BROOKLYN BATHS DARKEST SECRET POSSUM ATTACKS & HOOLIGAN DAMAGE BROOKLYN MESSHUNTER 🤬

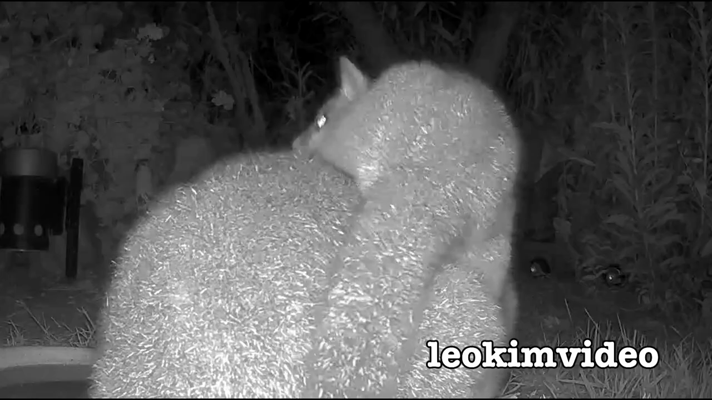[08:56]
Now, when they're little babies, they are super cute.
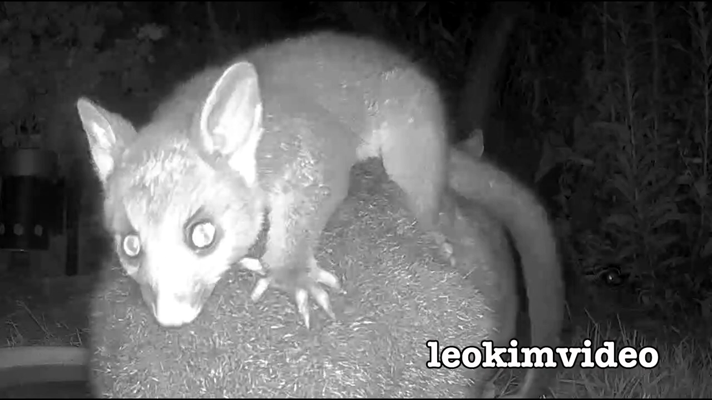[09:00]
They are the softest, most fluffiest thing you can ever put your hand on. And Brooklyn Baths have got a special thing going there where the possums have become accustomed to humans and they interact with the humans at the time when there'd be baby possums around. And one thing I noticed when I was down there taking the video of Brooklyn was all of the critters in the area had no fear of humans.